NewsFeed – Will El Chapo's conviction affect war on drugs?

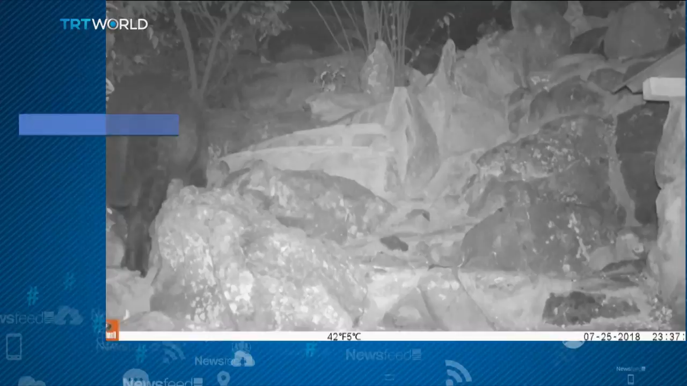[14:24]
It's the first time one has been to Africa for a hundred years.
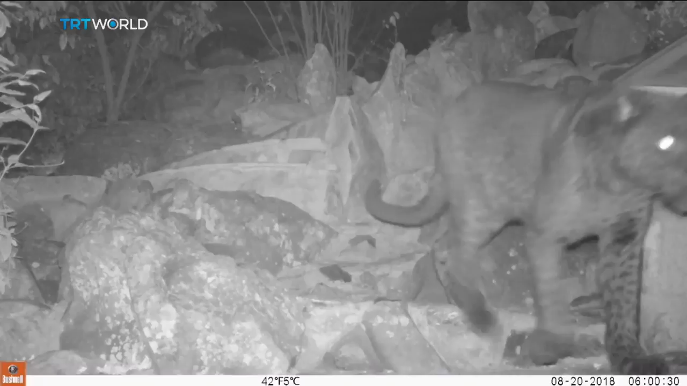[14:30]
The big cat is technically called a melanistic leopard and this young female was filmed with what scientists say is her mother.